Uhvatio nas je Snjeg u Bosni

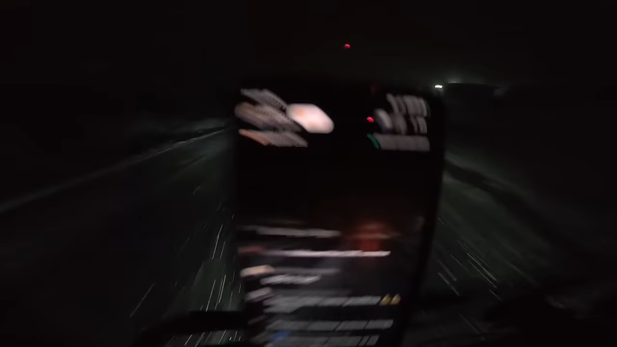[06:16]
evo snimamo malo live na TikToku, i dok snimamo live na TikToku, rekao da vam se malo javim, evo nas, ovdje prošli smo Begov Han, idemo prema Topčić polju, vamo ili Zenci, kako ćete, lagano. Evo koliko je snijeg napadao, vidite koliko lijepi, ali ništa strašno, uglavnom. Evo da ja nastavit vamo svoj live s Rajom, a mi se vidimo ili kasnije ili
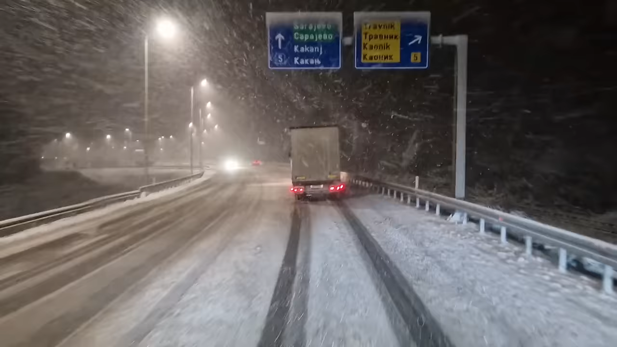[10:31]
Trebaš desno ili pravo? Ja trebam lijevo, jel? Ja za njim idim.
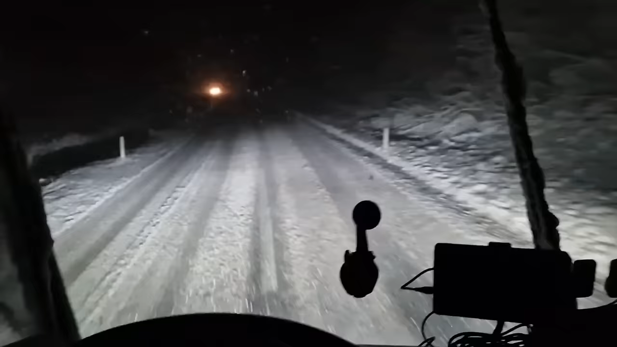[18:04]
E, nažalost, ne može se parkirati dole, ne da čovjek, ajmo dole u Zencu da parkiramo. Trebalo sam odmah ostaviti u Almiju, znači, ali šta da se radi, nije veze, hajde. Tako je, kako je sad, za sad, pa koga šiša.
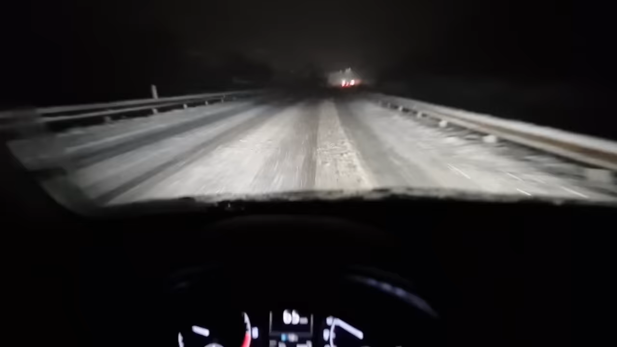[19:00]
Evo nas, dočepali smo se Belne i Alte, ostali smo kamion u Zenci dole. A mi sad idemo kući. Evo, neću vas zamarat puno, samo da vam se javim. Gdje smo? Evo vidite, sad opet prolazimo isti put kod nas mišli s kamionom. Ali, ovaj put s autom. I šta sam htio da vam kažem, vidimo se u Sarajevu.